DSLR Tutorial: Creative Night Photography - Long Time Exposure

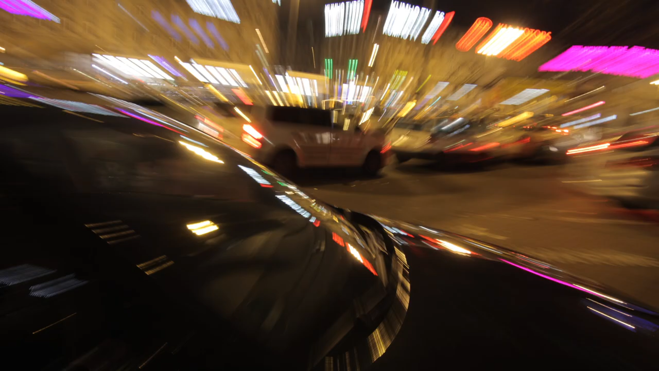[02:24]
This is a nice way of creating action and movement. The viewer gets the feeling that something is happening.